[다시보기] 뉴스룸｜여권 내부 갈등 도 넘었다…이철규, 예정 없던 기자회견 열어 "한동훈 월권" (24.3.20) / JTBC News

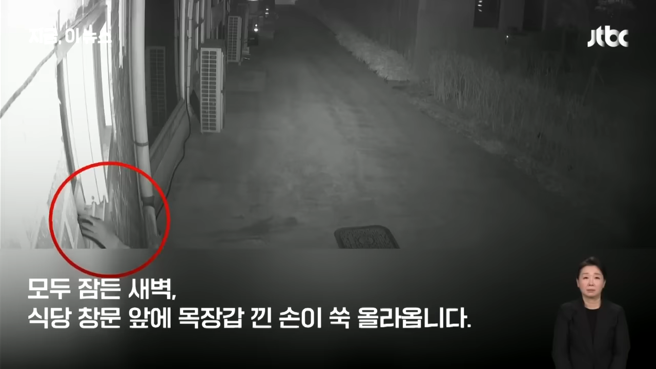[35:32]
모두 잠든 새벽. 식당 창문 앞에 목장갑 낀 손이 쑥 올라옵니다. 문이 열리자 이번에는 마스크 낀 남성의 머리가 나타납니다. 남성은 안을 살피더니 창문으로 다리를 집어넣어 들어옵니다.
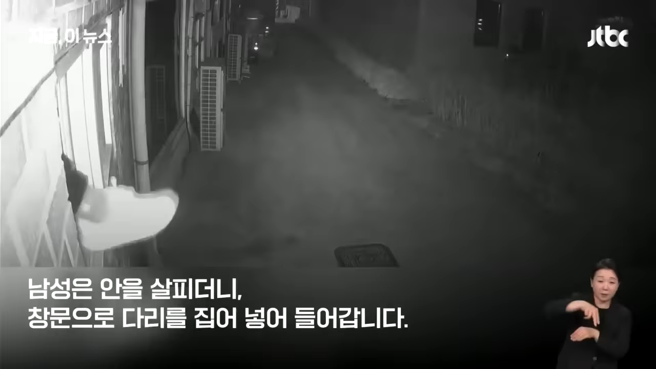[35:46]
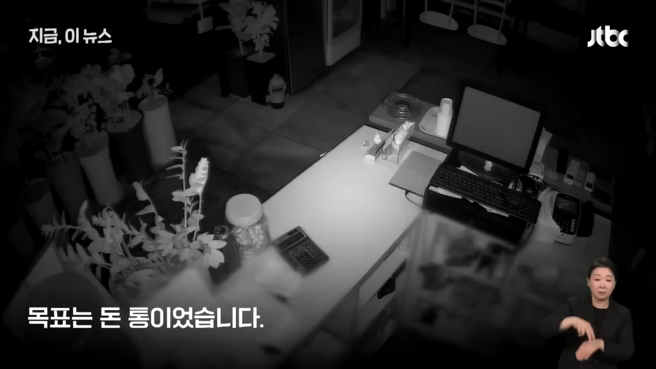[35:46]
목표는 돈통이었습니다. 지폐 뭉치를 꺼내 챙겨 사라졌습니다.
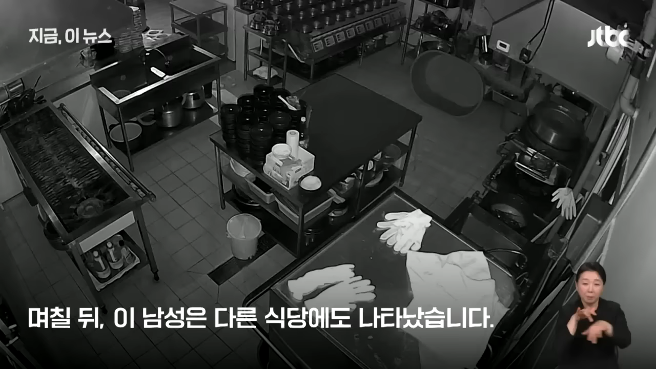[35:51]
며칠 뒤 이 남성은 다른 식당에도 나타났습니다. 역시 주방 창문으로 기어들어와 돈을 훔쳤습니다. 창문이 열린 1층 가게만 노린 겁니다.